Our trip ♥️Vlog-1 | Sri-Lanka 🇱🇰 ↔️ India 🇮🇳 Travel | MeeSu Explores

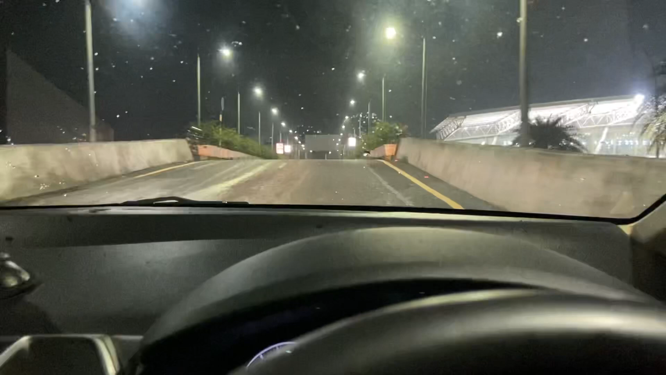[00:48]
முன்ன மாதிரி இல்லை, இப்போ ரொம்ப ஃப்ரீயாக தான் இருந்தது, டிராஃபிக் பெருசாக தான் இல்லை.